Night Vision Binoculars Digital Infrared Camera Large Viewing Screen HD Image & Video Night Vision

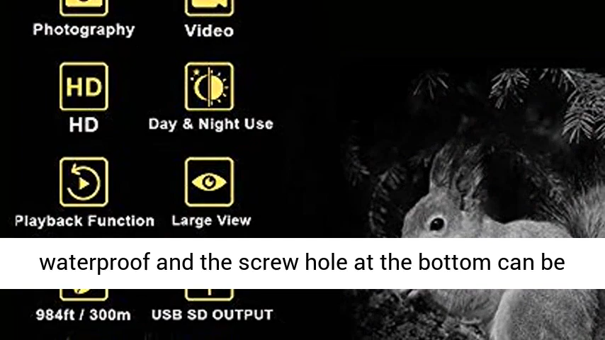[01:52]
and the screw hole at the bottom can be directly connected to the tripod, while the imaging is more stable,